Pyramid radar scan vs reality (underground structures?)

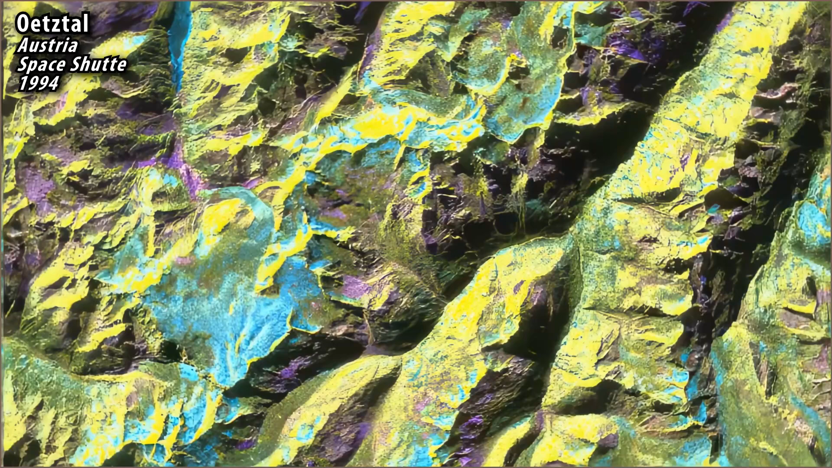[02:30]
Whether the resulting images are useful or meaningful depends entirely on what data was used, how was it processed and presented.
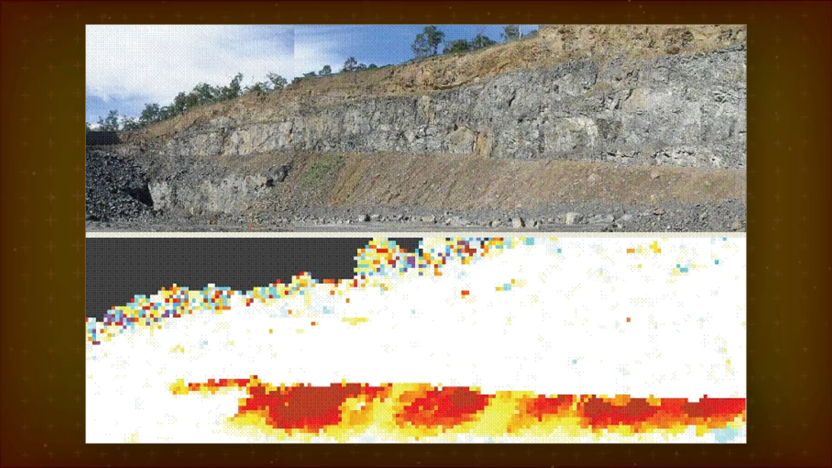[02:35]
In other words, SAR images are interpretations of data.
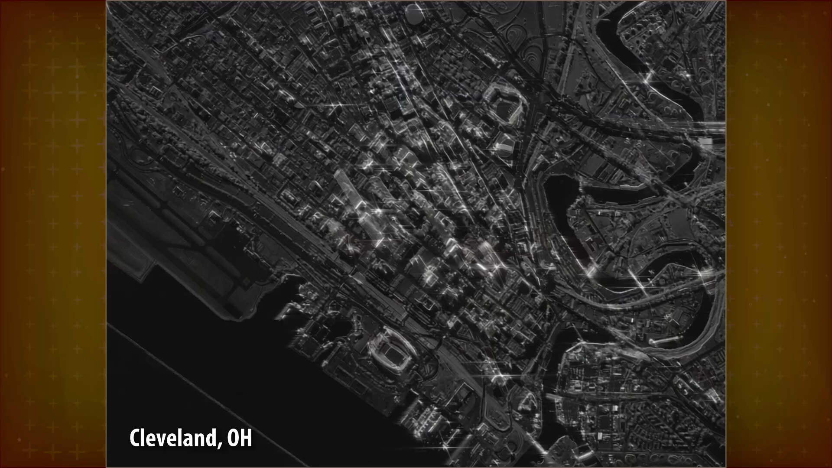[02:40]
That's why even if they're made to look like photos, they often look unnatural to human eyes.
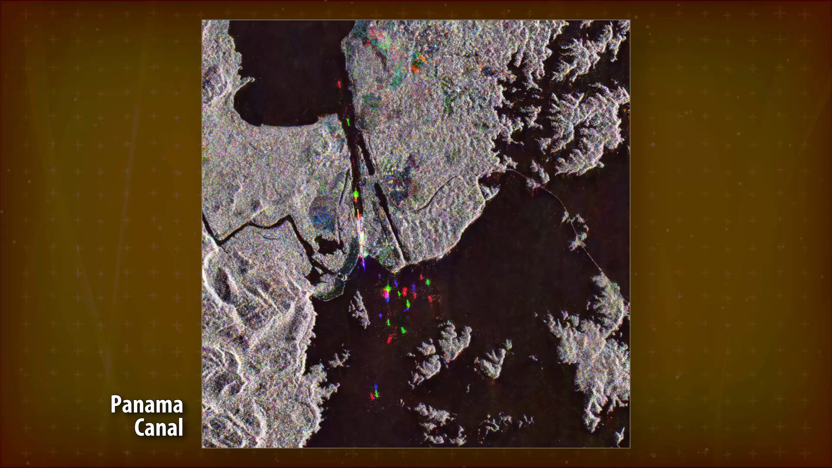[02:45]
For example, you can visualize the phase or polarization.